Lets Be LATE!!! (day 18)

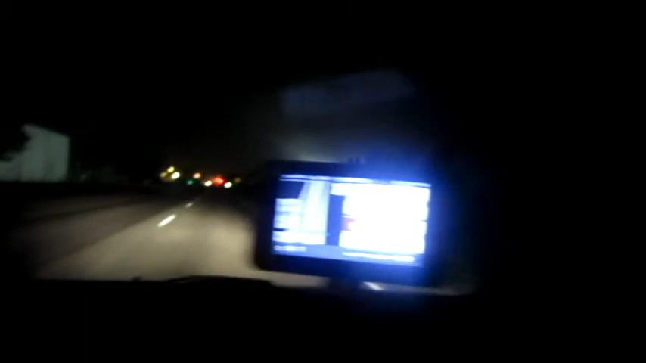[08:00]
They're doing some work on this. And, yeah, that's lighting as hell. I don't know why they have it on at night. They're not doing anything.